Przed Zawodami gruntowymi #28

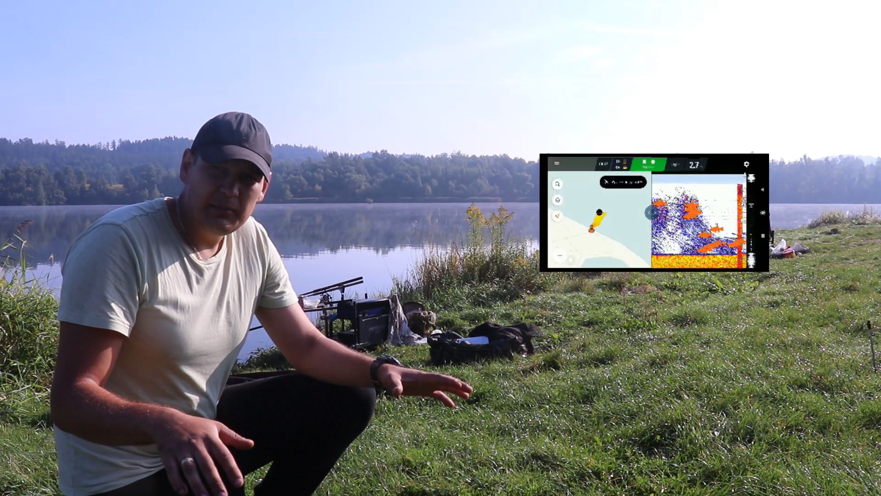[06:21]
ale się nie nagrało I pokazuję całą chmarę ryb Tyle że Ryba jest wysoko Jest tak Metr nad dnem Zobaczymy czy się uda ściągnąć Czy trzeba będzie przypłony Dawać dłuższe I I próbować Na Z opadu